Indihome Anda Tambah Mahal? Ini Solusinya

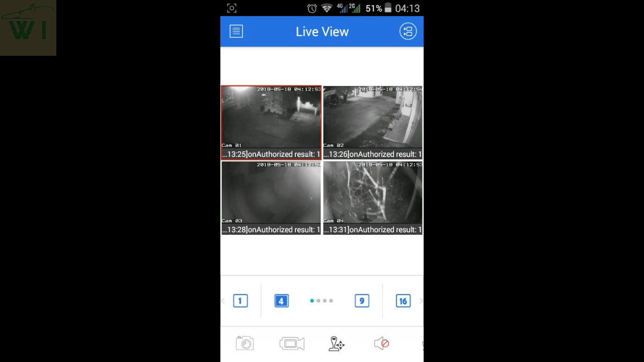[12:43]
Semua Recordnya Ada Di DVR Ini Penampilannya
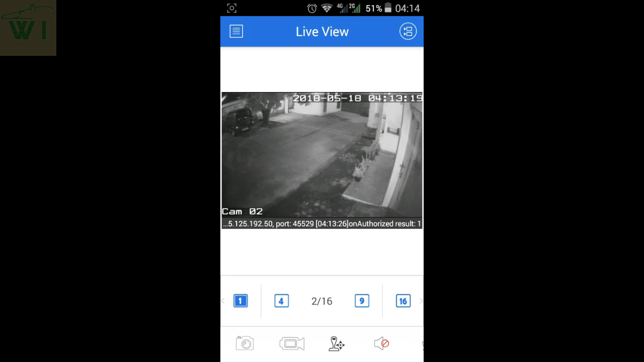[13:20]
Tiga Tiga Empat Lima Enam Tujuh Lapan Sembilan Sepuluh Sebelas Ya Semuanya Tampilannya Normal Dua belas Belum ada Kameranya
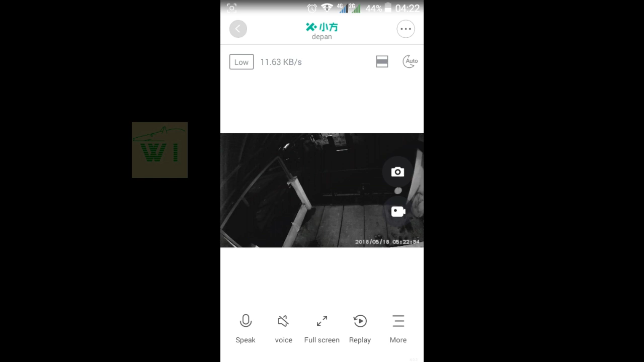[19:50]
Kita Buka Kembali Untuk Kamera Rotary Atau Kamera Yang Bisa Kita Putar Dari Dari Bisa Kita Kendalikan Atau Kita Putar Dari HP